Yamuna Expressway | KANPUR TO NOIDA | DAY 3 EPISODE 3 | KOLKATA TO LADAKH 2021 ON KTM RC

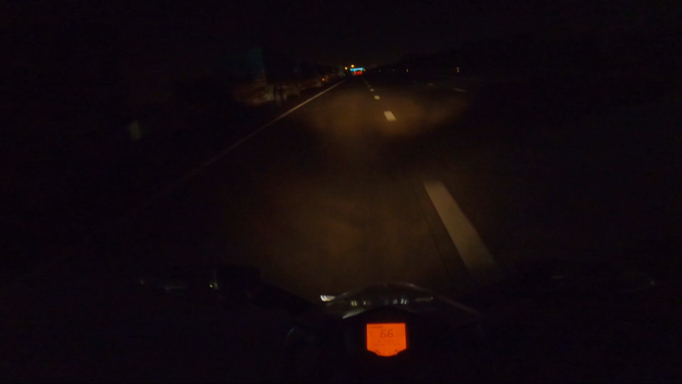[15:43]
তো আমরা এই যমুনা এক্সপ্রেসে ছাড়তে চলেছি আর 500 মিটারে, জানি না দেখা যাচ্ছে কিনা কারণ অন্ধকার হয়ে গেছে। থ্যাংক ইউ ভিজিট এগেন। আমরা এখন গেটার নয়ডায় ঢুকছি।
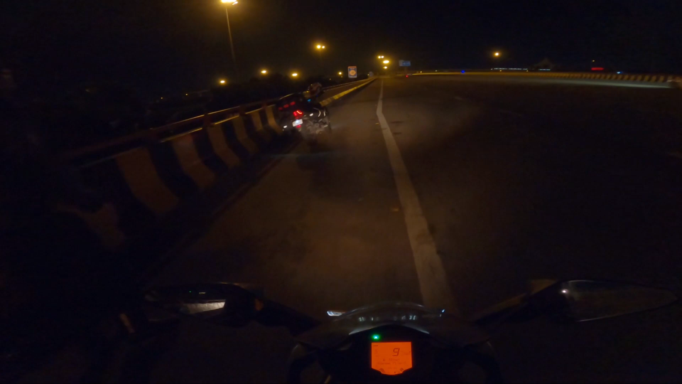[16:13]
তো
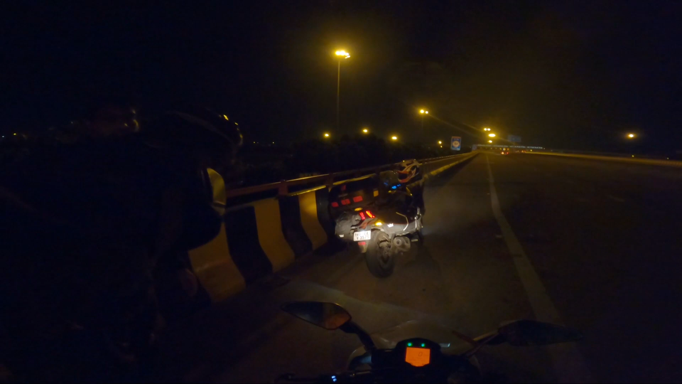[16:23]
নয়ডার দিল্লি এদিকে, নয়ডা দিল্লি এদিকে, গ্রেটার নয়ডা সোজা চলে যাচ্ছে। আমরা বাঁদিকে নেবো না,
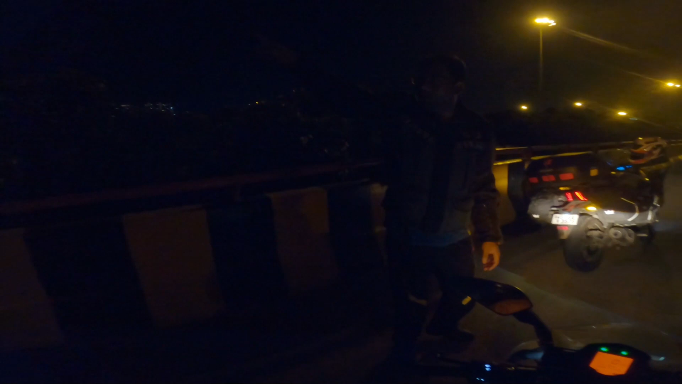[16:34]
মানে এমনি লেখাগুলো দেখেছি কিন্তু দেখতে পাইনি জিনিসটা।
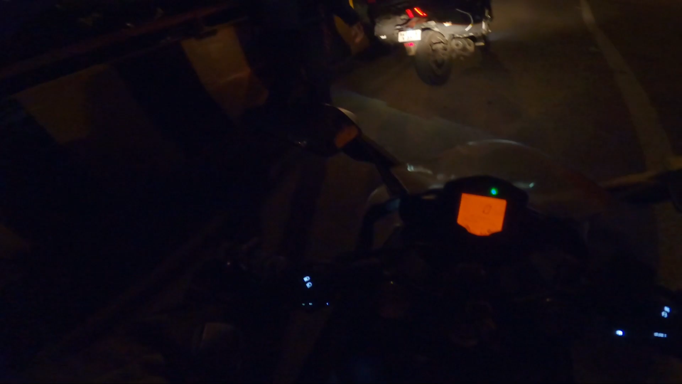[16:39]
বলছিলাম এটাই ওই ডাইভার্সনটা, এই সোজা বেরিয়ে গেলে গ্রেটার নয়ডায় ঢুকছে
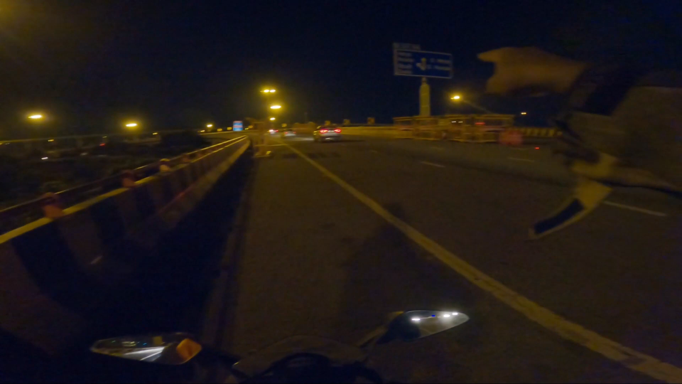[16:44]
আর এই বাঁদিকটা নিলে আমাদের দিল্লি আর নয়ডায় ঢুকছে। এখান থেকে এখনো 30 কিলোমিটার হচ্ছে।
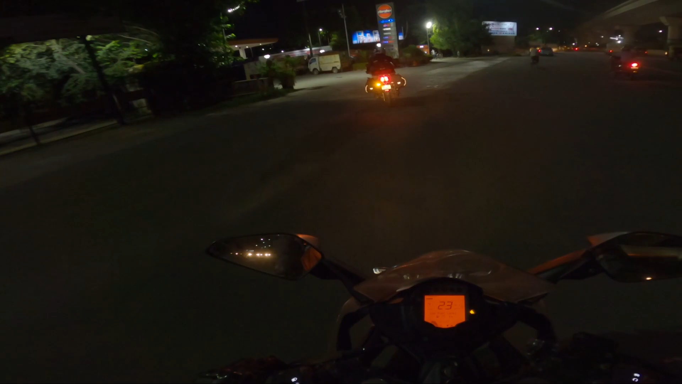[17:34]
ভিড় কমই আছে। 3 লিটার, তিন।